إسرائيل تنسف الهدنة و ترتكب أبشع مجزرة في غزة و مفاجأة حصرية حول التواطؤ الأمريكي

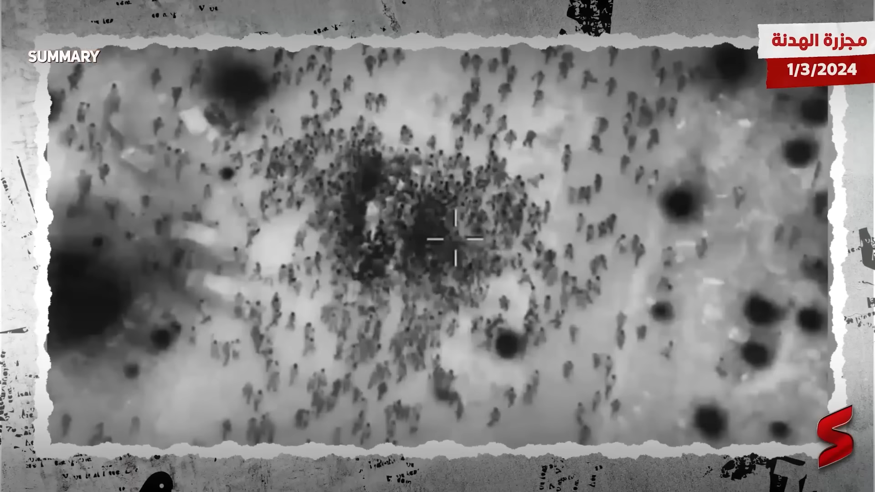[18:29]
شايف كده دي الصورة اللي عرضتك لها بي بي سي من شاء الله بعرضك البي بي سي بتقولك بص على النقط السودة دي دول بني قدمين هتلاقي نقطة سودة كبيرة كده هي دي عربية عربية مساعدات ومدنيين عملين يحتشدوا عاوزين ياخدوا دي ايه